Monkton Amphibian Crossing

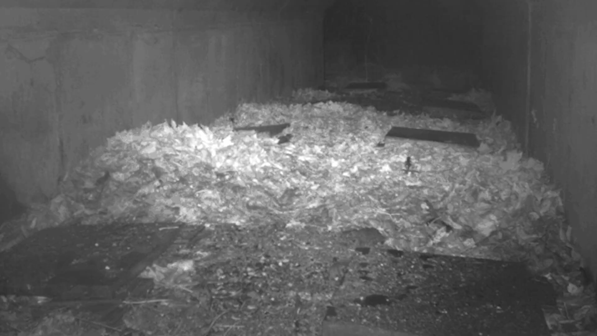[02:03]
and we scroll through those and we can count the number of amphibians that are going back and forth under these culverts.
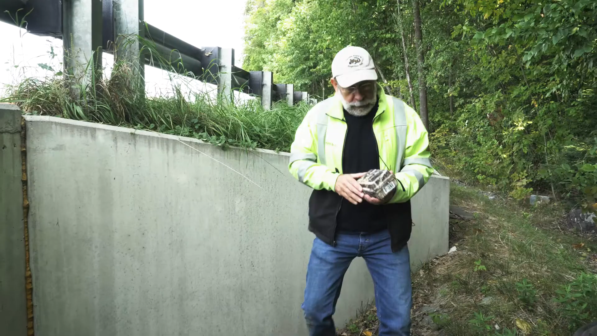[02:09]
So I'm here today to change out the cameras. We found that the older cameras give off a slight infrared flash,
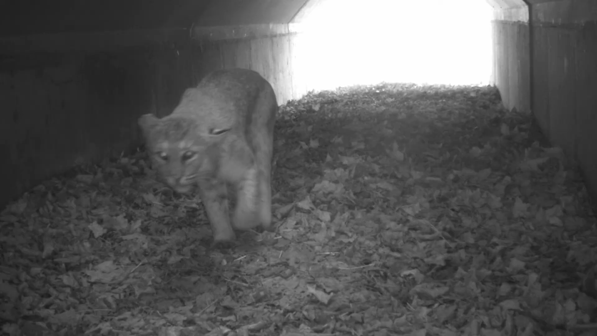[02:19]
which was actually startling some bobcats,
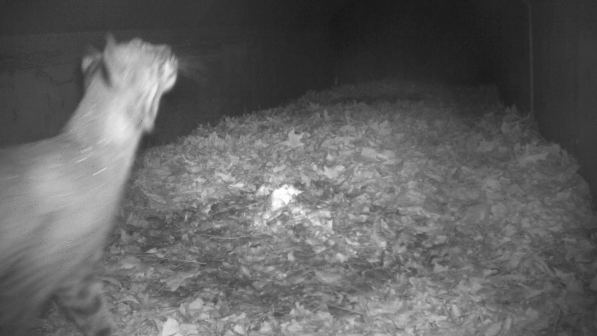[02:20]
and we saw them in our photos turning around.